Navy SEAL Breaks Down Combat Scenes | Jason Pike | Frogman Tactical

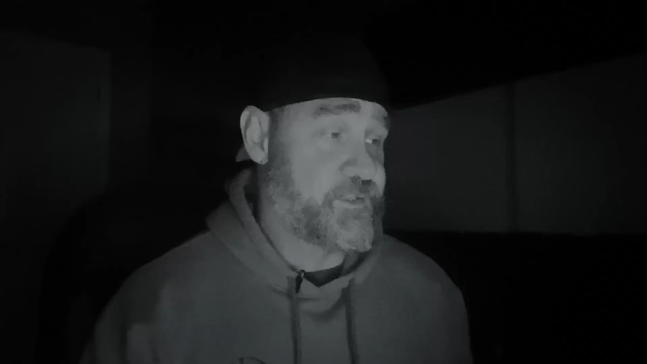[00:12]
Jason and his team link up with some Mexican Marines and they're going to take on one of the most wanted drug cartels or an individual. So let's get going. Right here they're at an unknown staging place. Now something to consider here.
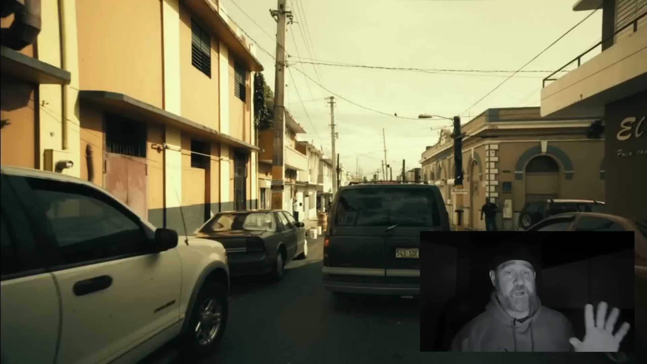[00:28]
First and foremost we don't know how far they're out from the target.
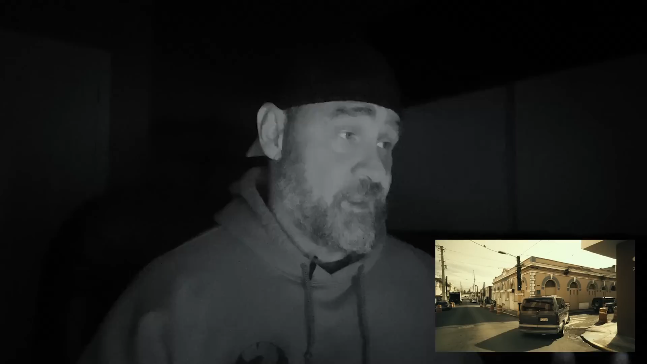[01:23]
If they see something like this two vehicles coming in that are fairly close can definitely give you away quicker than you want. Okay how close should vehicles be?
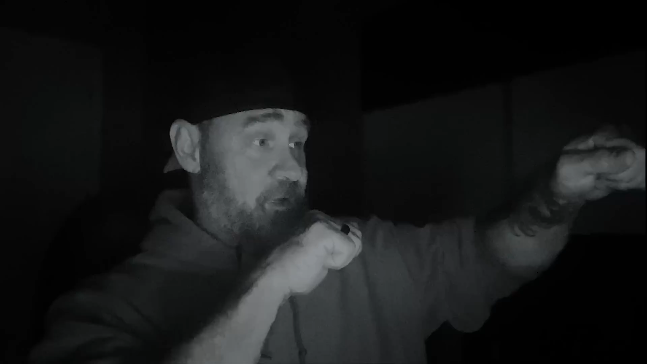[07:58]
coming up I hit the wall and then I come up or I'm gonna go in between this these two point man right up the middle okay it's a narrow opening but that is tactically sound there'll be some people who tell you flagging and they're sweeping you know whatever you know it happens I won't tell you it won't happen but I can tell you that I never experienced it and I don't know anybody else that our team experienced it you can run these operations 100% just as effective not flagging as people flagging it's
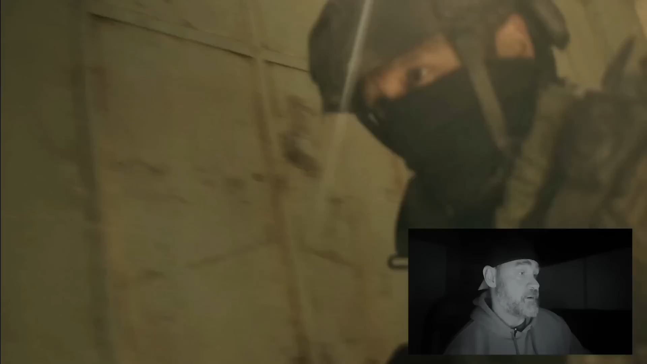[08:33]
not even a question all right so right here this is a great example okay so they come around this corner and I
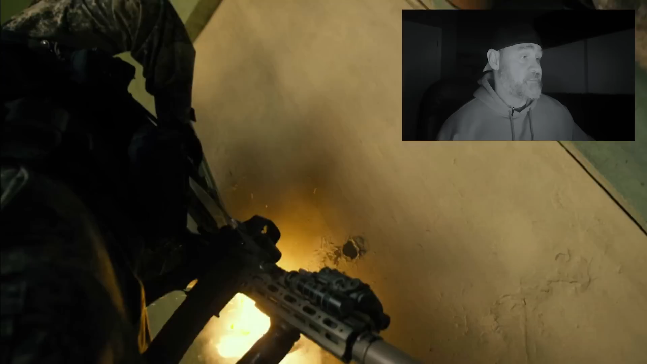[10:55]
good breach with the shotgun overall now we have Jason crashing this opening which is fine but if I have a small team one or two okay maybe three or four you know and I have
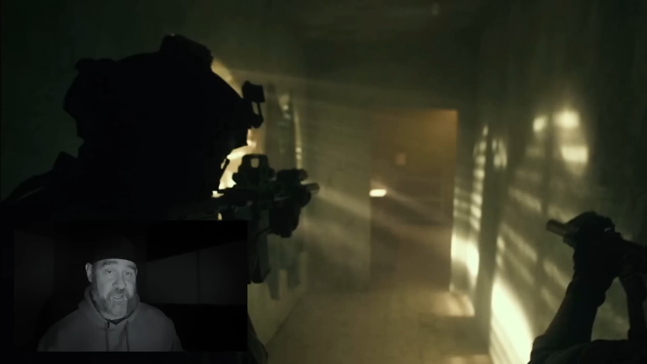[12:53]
this happening the door being breached the gate being breached and then Jason crash and then they go in and all of a sudden this guy's here what if he was there a little bit sooner Jason would probably be dead because
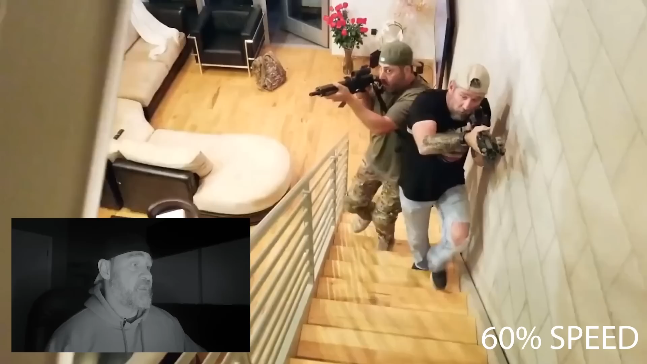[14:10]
lower half now when you're clearing two guys again somebody's just got to cover as much as you can so he's right here he's covering not
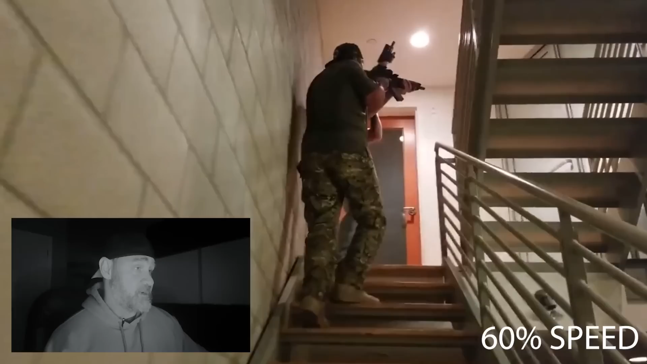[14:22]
only that staircase he's covering the door or on this floor okay out of his peripheral and the only thing that I feel where he made a mistake is look right here he drops his gun okay there's no reason for him to drop the gun his gun should still be up this staircase because now I'm holding on this door all right even though he can see somebody in that peripheral okay by
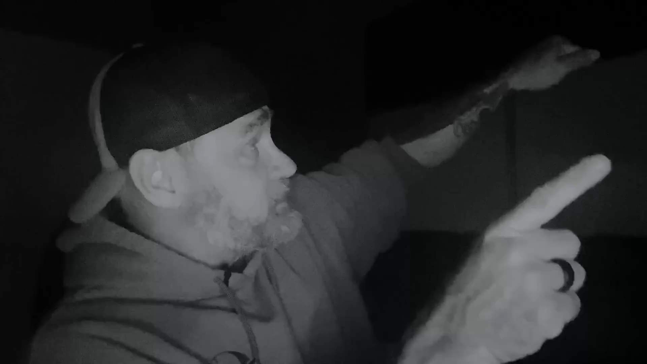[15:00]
out his peripheral as soon as he get close to that door he's going to break the gun up and do his entry so through that whole run that's really the only mistake that he made although our guns were
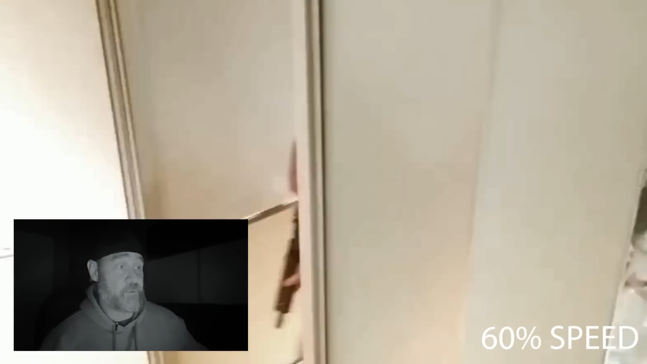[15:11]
unloaded at this time the reason why he's sitting here like this he didn't feel comfortable pointing the gun up in the direction of the cameraman okay but realistically right now his gun should be up that staircase because at the end of the day just like that one guy was coming down the stairs we don't know if they've hurt us even though we haven't shot yet technically all right maybe they heard some noise and they're coming down and they're right there at that uh level okay so the moment you're